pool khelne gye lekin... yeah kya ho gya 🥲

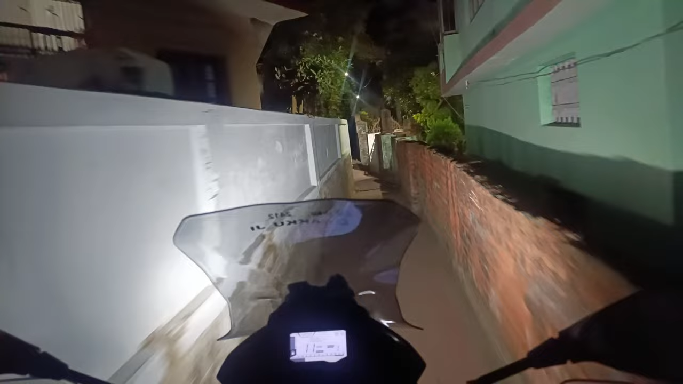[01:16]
एक तो गाय ये गली इतनी छोटी है कि बाइक ही पूरी पूरी आती है इसमें।
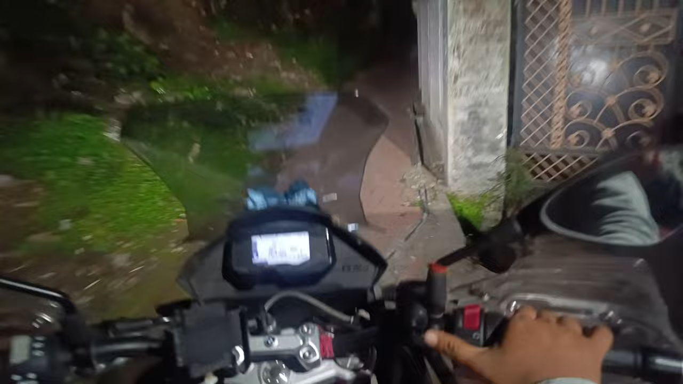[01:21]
अपने उल्लू जगा लेते हैं, उल्टे उल्लू येलो येलो येलो येलो। अनुभव भाई की डिमांड है, हमने येलो जगा दिए हैं।
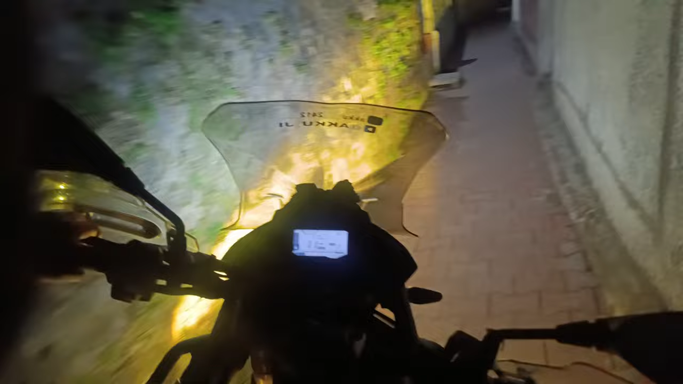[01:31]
गलियों का आनंद लीजिए आप, हम आपको पूरा ऊपर चॉपस्टिक तक दिखाएंगे गली। उसके बाद क्या, उसके बाद आए
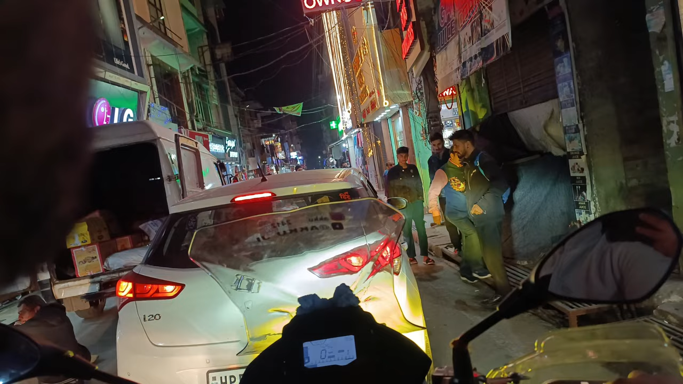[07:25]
चाचा भाई ये रोक दी है गाड़ी,